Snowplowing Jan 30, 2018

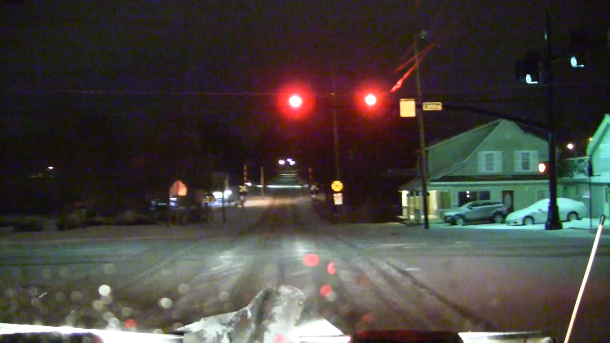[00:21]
you Morning guys, what's happening? I'm not plowing some snow this morning. I just did a couple get ready to go do one you guys have never seen before so I figured it's time to flip the camera on so I don't know how much commentary I'll give you but you guys that watch these before know I tend to go for a while we got about an hour worth of SD card here so we're
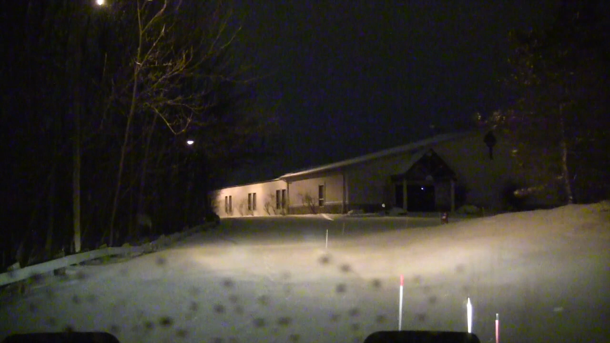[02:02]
and it's asphalt which you'll see here in a minute once I get some of it scraped away